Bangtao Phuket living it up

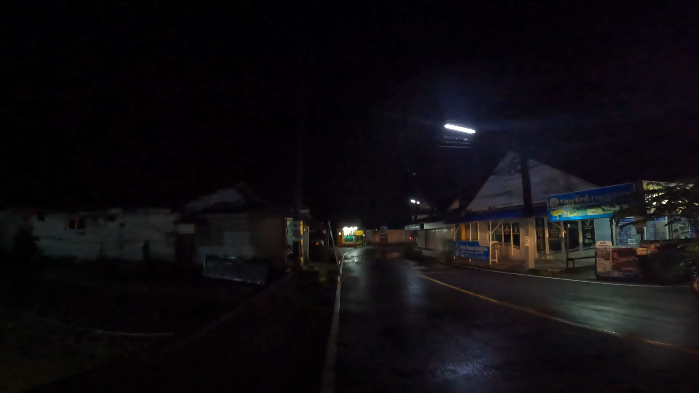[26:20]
Man, this is what this rain is doing.
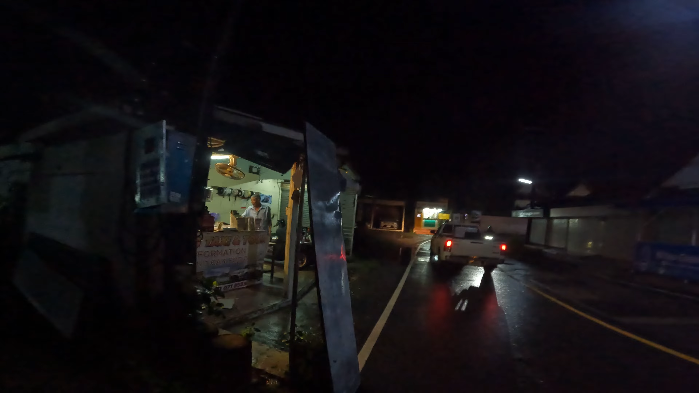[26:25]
Check this out. His fucking roof came down.